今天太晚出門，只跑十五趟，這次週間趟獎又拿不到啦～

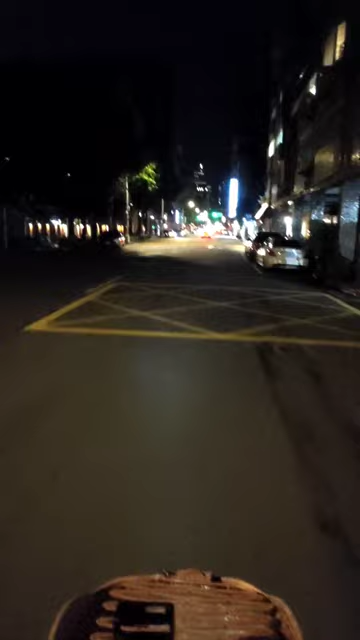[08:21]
啊這一單要從內江街送到濟南路二段去啊哇哇這一單真的很遠哈哈
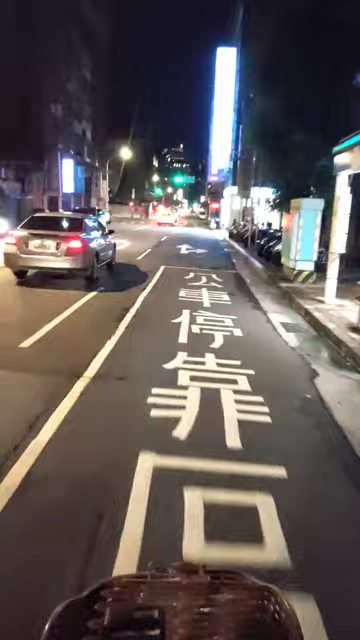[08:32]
難怪夾單還給四十多塊錢哎真是果然沒錯好啦先沖這個綠燈欸來得及來得及啊現在才過現在才剛進南路二段而已啊我要送送的地方是要過新生南路啦這樣子
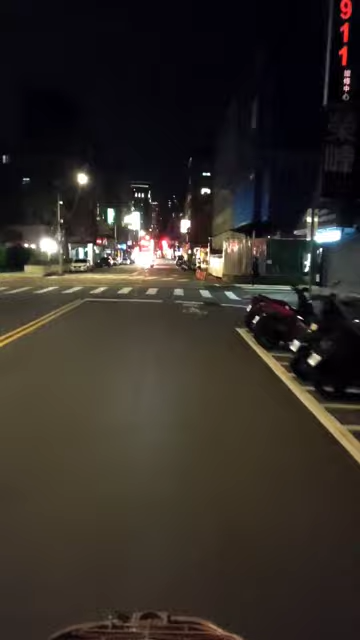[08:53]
也好啦去那邊去那邊看看會不會有新的單這樣子待會往東區前進嘿嘿嘿嘿